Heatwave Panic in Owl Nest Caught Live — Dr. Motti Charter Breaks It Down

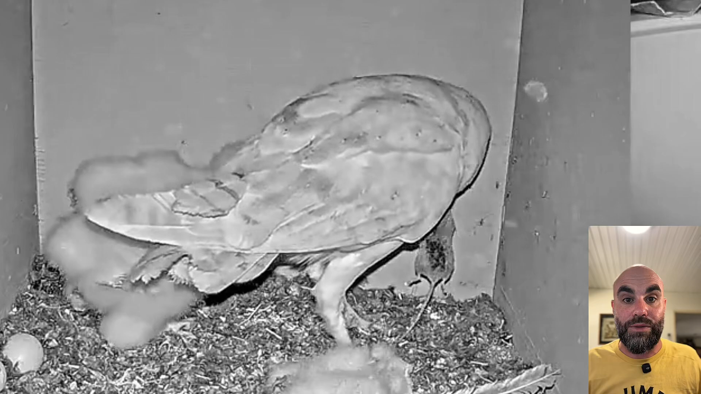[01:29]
Now, the nestling and the female do not drink while they're in the box. The only way they get liquids is actually from the prey, from the fluids of the rodents. So, this was, obviously, this mouse was extremely needed after this extremely hot heat wave. And the nestling survived.
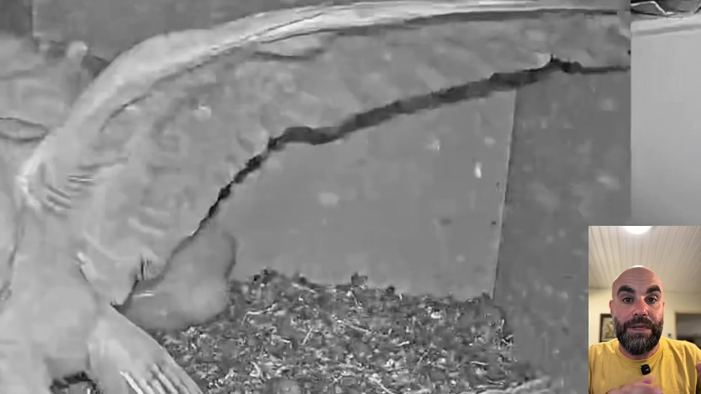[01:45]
Now, if there's going to be a heat wave, the next couple days will be a problem because the nestling may not be able to survive a heat wave more than one day. Luckily, the next day, it was only 28 degrees Celsius.
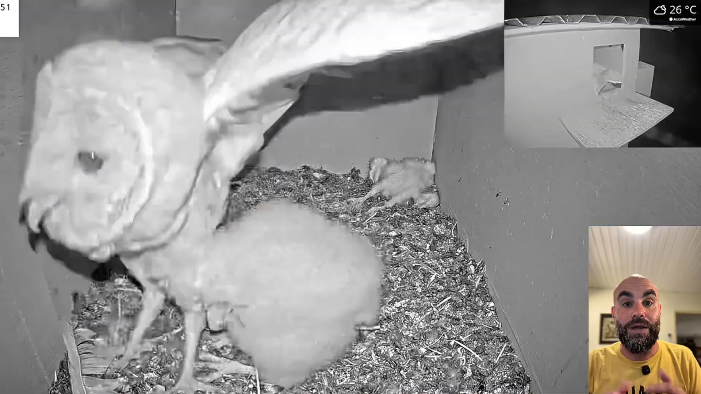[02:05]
So, the nestling survived, again, the second day and the adults continued to feed them. And these things are very nerve-wracking and very difficult to watch, but this is a reality also in nature. Heat waves, extreme heat waves are unusual. They do happen. But just like natural disasters that happen to people that we don't always have all the solutions like wildfires or earthquakes or different things like that.